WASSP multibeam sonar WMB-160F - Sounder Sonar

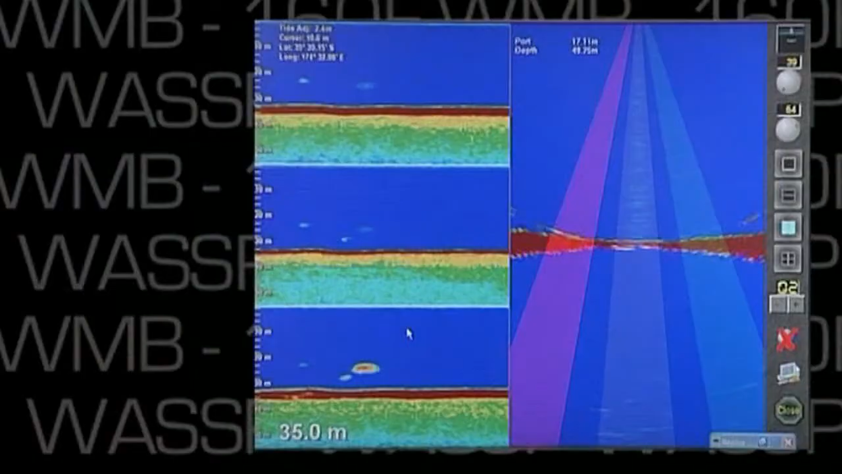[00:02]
Going back to the triple beam view, if you were a trawler skipper, you can see the bottom and you can see that in real time. Say there's more fish to starboard than to port, so you can set your nets to starboard.
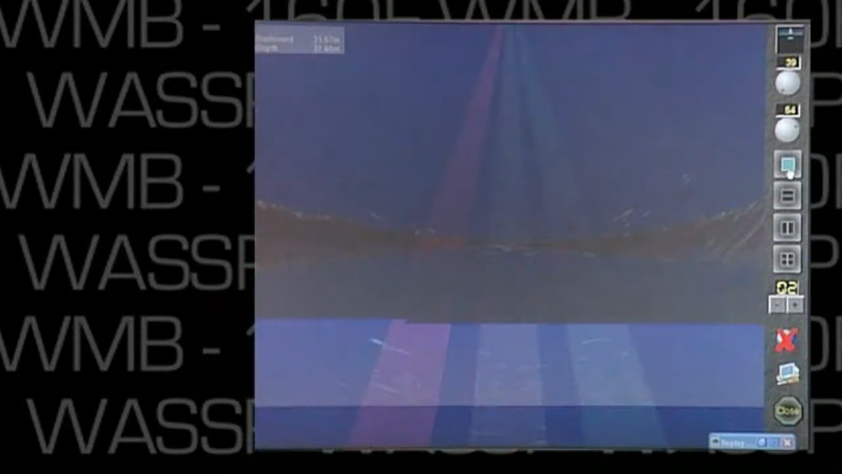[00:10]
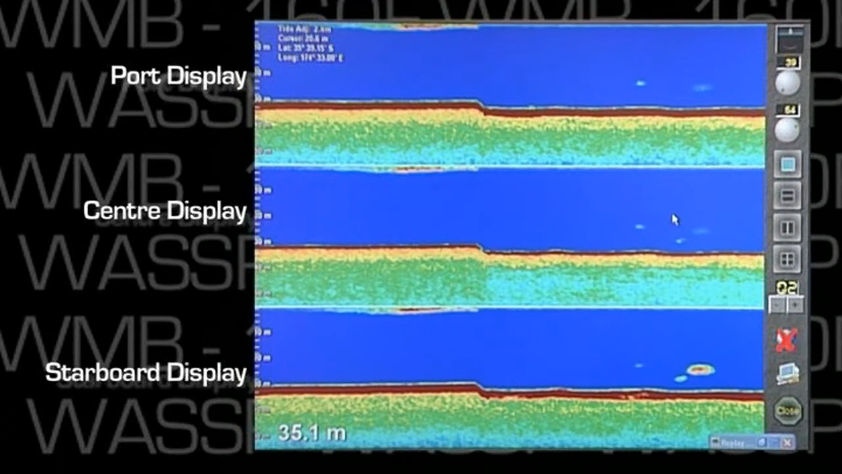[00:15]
On screen: depth 35.1 m
A normal sounder would only show you this area here, so you'd have no clue where the fish were unless you were right over them.
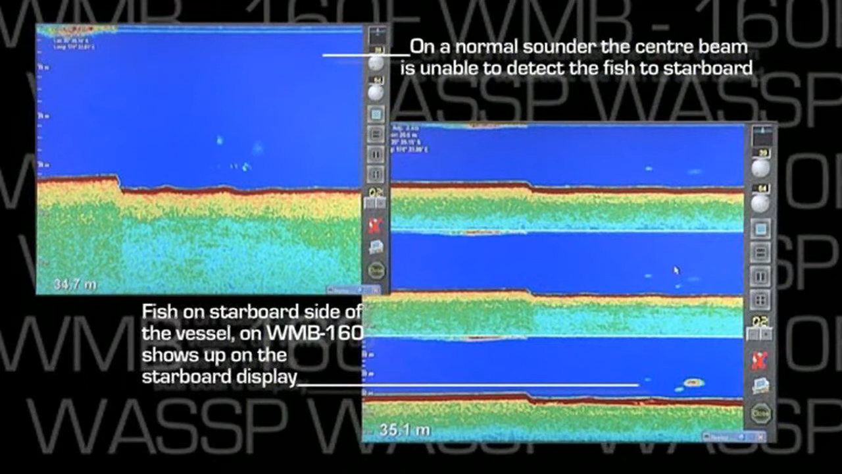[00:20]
On the left, we can see the view that we all know from normal sounders.
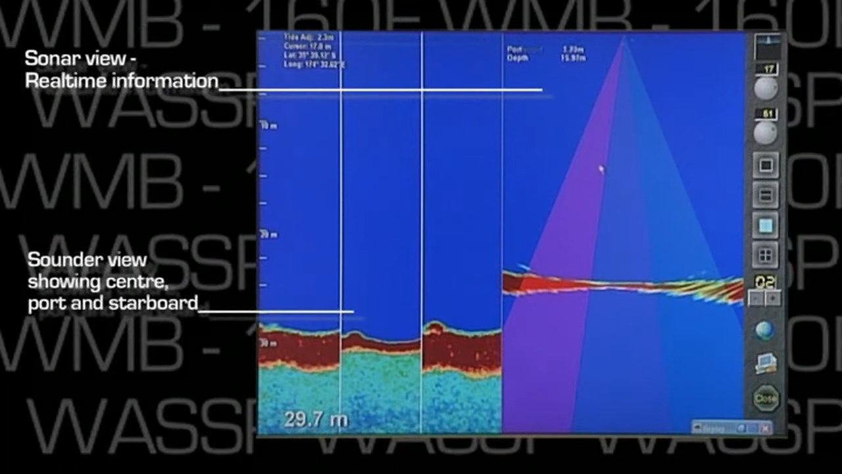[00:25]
It's a linear representation as we move over the terrain. The center one is what a normal sounder would show.
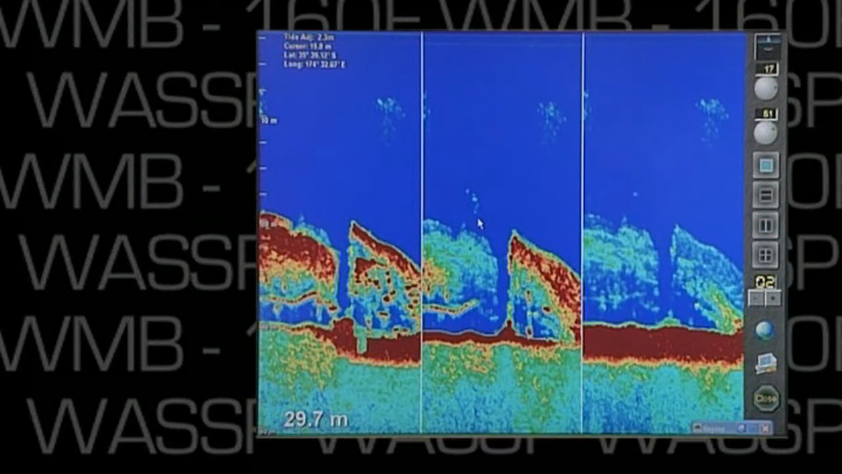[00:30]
On screen: depth 29.7 m
The WMB-160 allows us to see port and starboard.
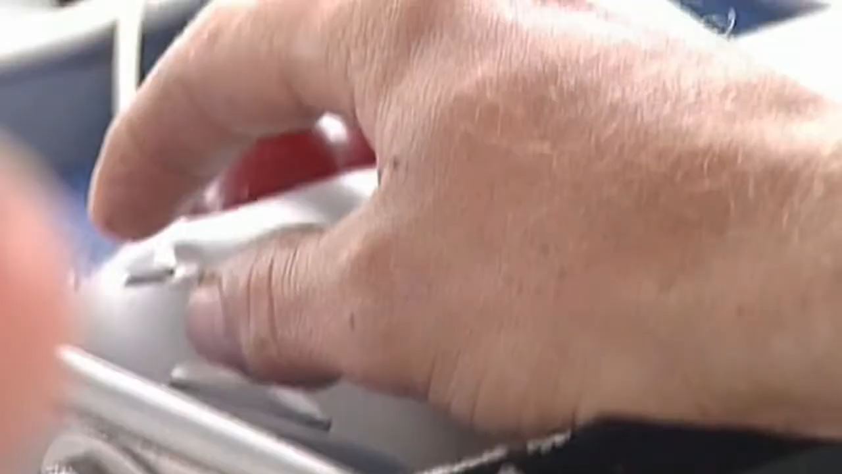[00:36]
The important thing is that the operator is in complete control of what they're seeing.
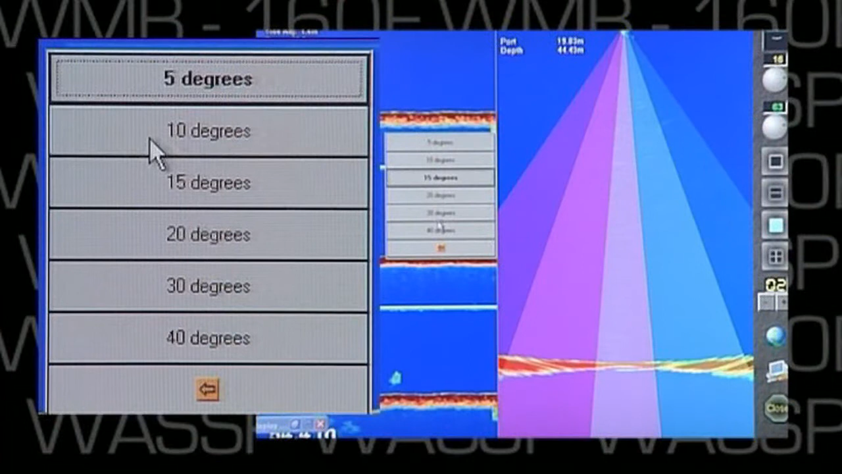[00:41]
They can change the beam angle as well as the beam width in increments of 5 degrees,
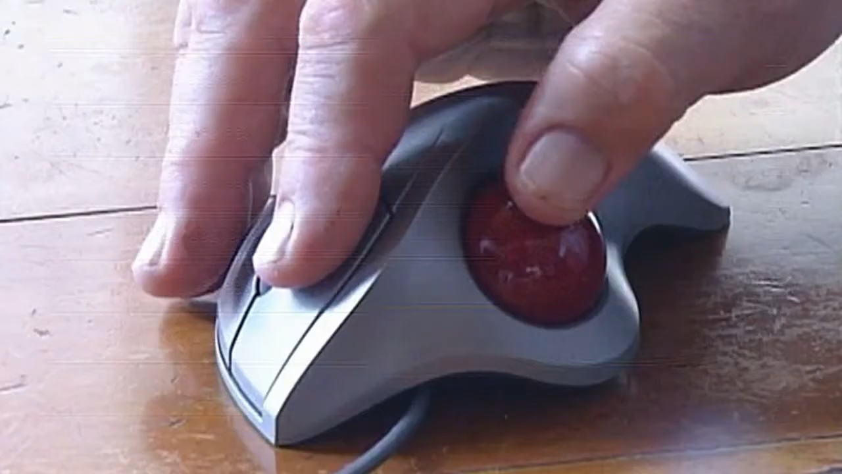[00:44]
so they can have a close look at what they want and not just what's directly under them.
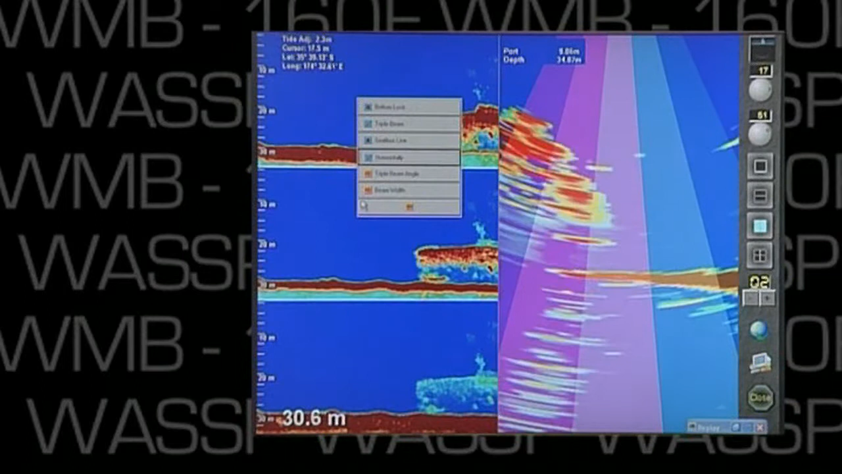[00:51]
And we can change the triple beam display from the vertical mode to the horizontal mode. The advantage of the horizontal mode is that it provides more history, with the vertical mode giving more information in the water column.
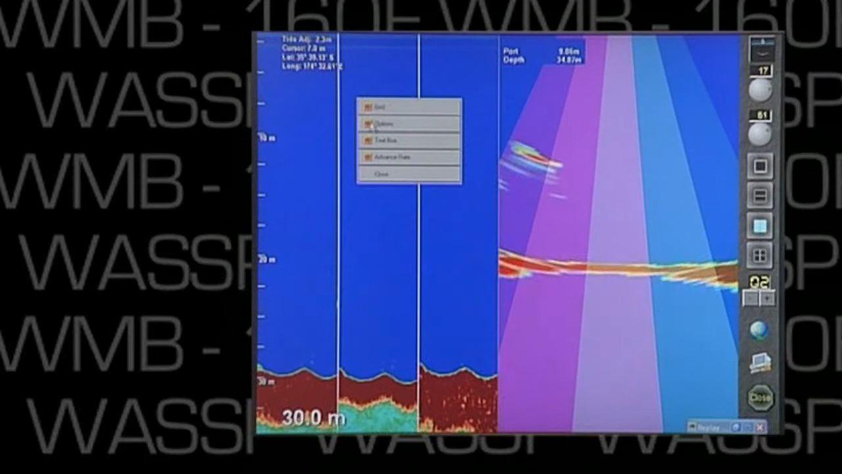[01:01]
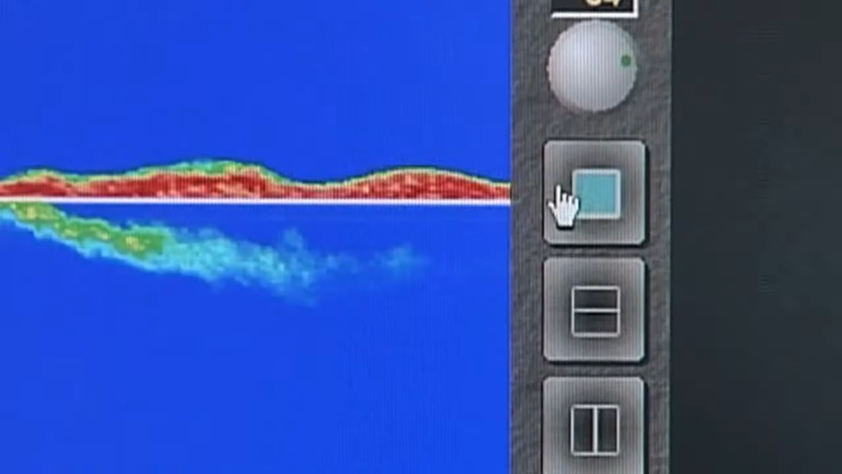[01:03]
And we can make the display full screen.
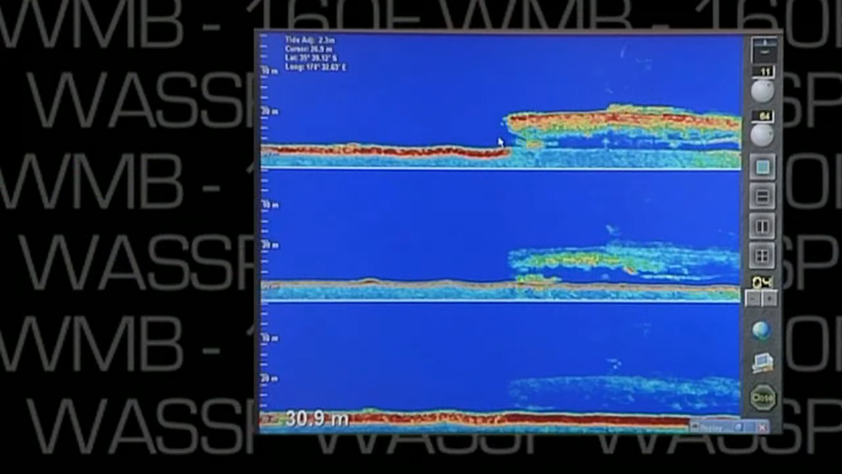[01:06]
On screen: depth 30.9 m
So if you were looking at a normal sounder, then this would be what you'd see.
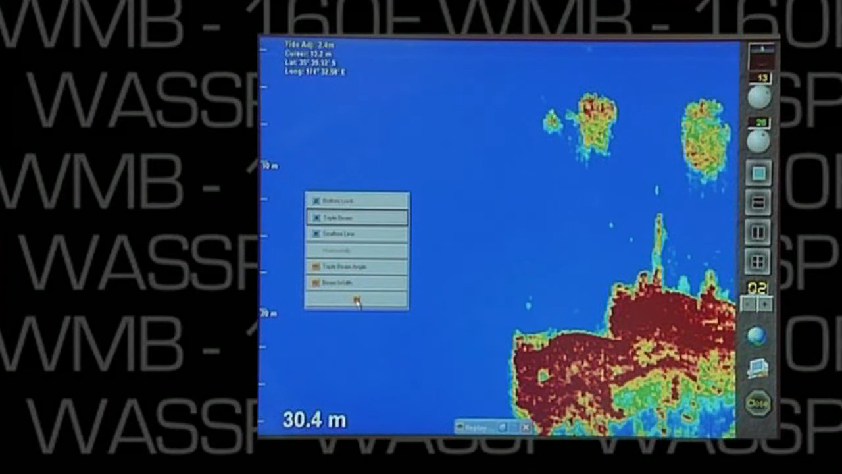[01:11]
On screen: depth 30.4 m
But you'd only be seeing a single beam, non-stabilized, and not the triple beam. And I'm going to make the display full screen. We'll be right back.